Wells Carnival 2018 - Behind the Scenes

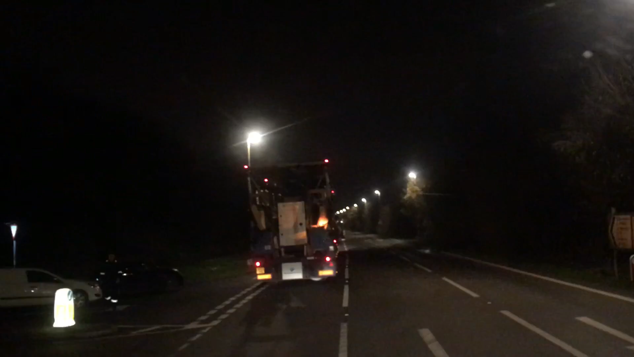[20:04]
So we're just driving up through the lineup now, and I think we've come to our spot in the lineup. For some reason, the marshals have put us in Division 3. We definitely should be in Division 1, so I'm not sure why they've done that.